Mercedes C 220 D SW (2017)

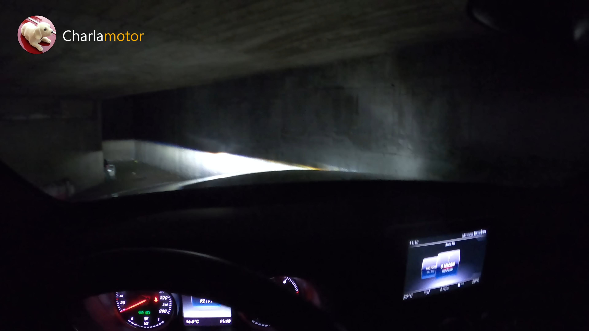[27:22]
Y todo esto es bonito. Realmente es una iluminación muy agradable.